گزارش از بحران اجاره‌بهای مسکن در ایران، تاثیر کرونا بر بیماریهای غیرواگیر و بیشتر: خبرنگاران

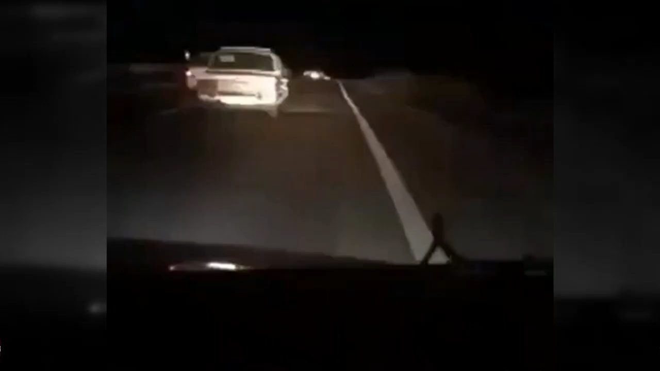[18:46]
شوتی ها خودروهای مخصوص قاچاق هستند هم انسان قاچاق می کنند هم کالا شوتی ها بیشتر از ظرفیت یک خودروه معمولی بار می زنند و برای فرار از دست پولیس با سرعتی سرساما ور می رانند